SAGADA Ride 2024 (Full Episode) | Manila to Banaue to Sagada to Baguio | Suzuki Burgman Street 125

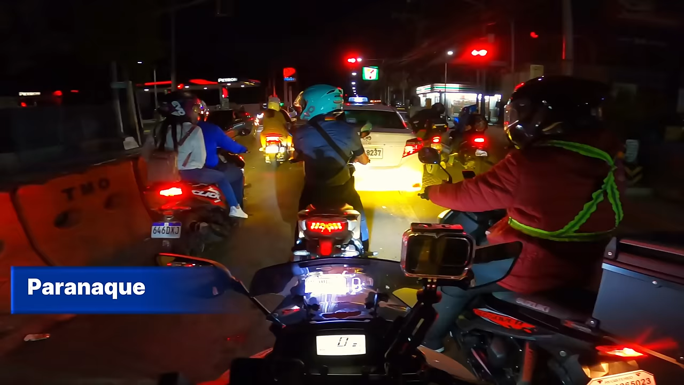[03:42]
So, pagdating sa dulo, liliko lang tayo ng Nia Road, tapos Ross Boulevard, dire-diretso. Let's go!
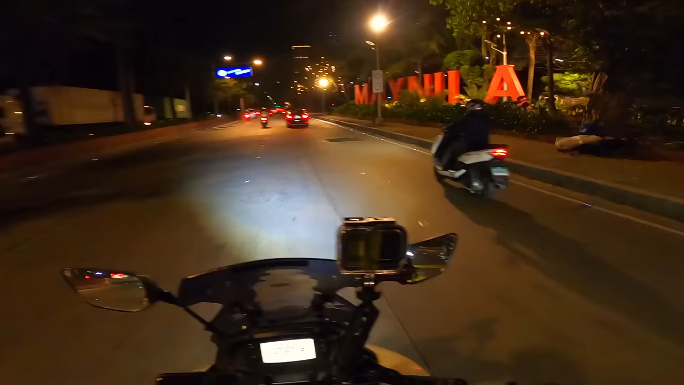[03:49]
Yon, Manila! Mahal kong Maynila, sa'yo hindi mawawalay. Maynila na tayo, boss! Dito tayo guys, sa Luneta.
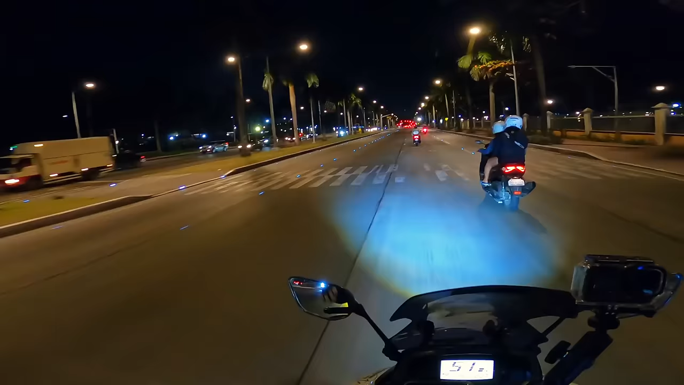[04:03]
Ayan, yung grassland, tapos andito si Rizal, sa may kanan. Sakto, naka-goyong pa Intramuros, sabulin natin.
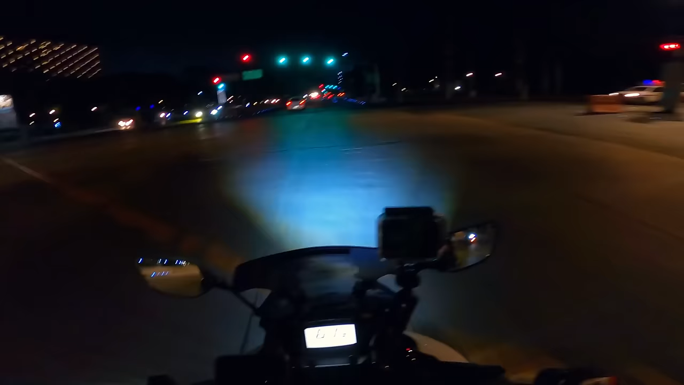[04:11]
Dito na tayo guys sa may Plaridel Bypass. Dire-diretso lang to hanggang makarating tayo ng Kabanatuan. Medyo ang haba lang nitong bypass road na to. Parang mga 20 kilometers. Nasimula nung nakapasok kami, mga 18 eh. Eh parang kalagit na ano yung pasok namin nun.
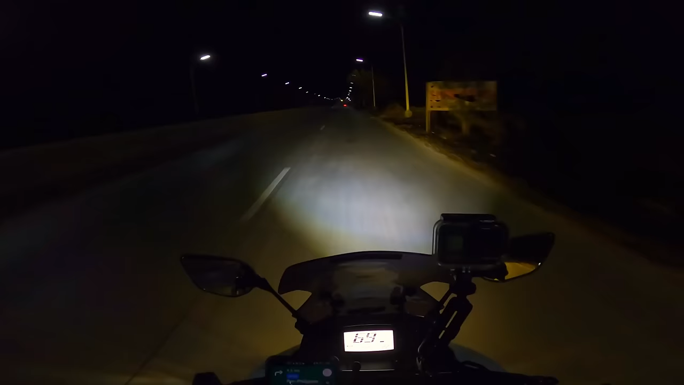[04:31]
Grabe guys, ang haba na itong ano, Plaridel Bypass. Sa lahat ng bypass road na dinaanan ko, ito yung pinakamahaba akong nadaan ng bypass. Tapos din yung bypass road guys, papagas muna tayo dito sa Shell. 56 and kano? 59. Pwede na pagas tayo dito. Yun, yun.
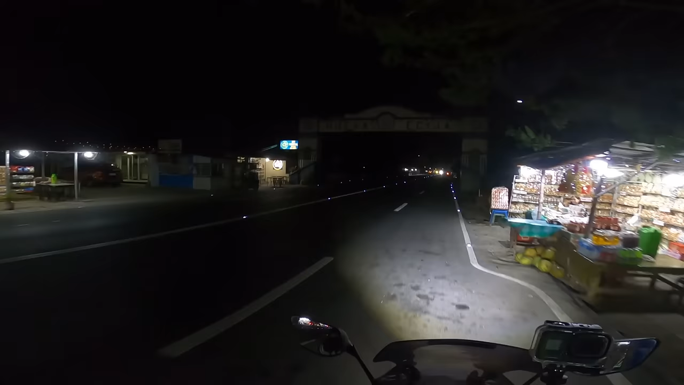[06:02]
Guys, ito sa Nueva Ecija Arc. Picture tayo saglit. Dito tayo guys sa Hot Pandesal sa The Arrow Bakery.
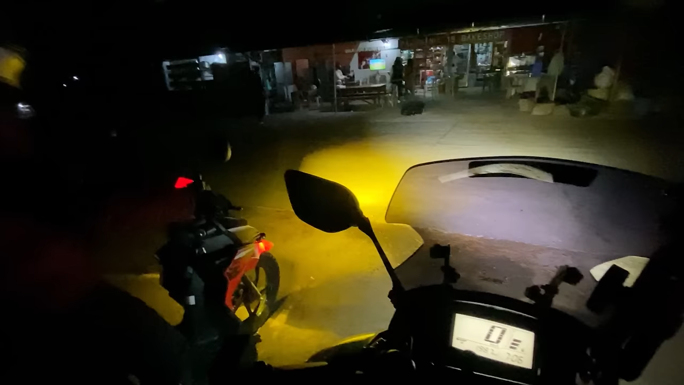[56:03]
Guys, nalis na kami dito sa may Pizza Hub, sa may Danum Lake. At pabalik na kami ng town para maghanap ng dinner. Dinner! Ay, nag-enjoy pa, nagkakaroon. Let's go! Go, let's go. Dito kami guys sa pagdi-dinner namin.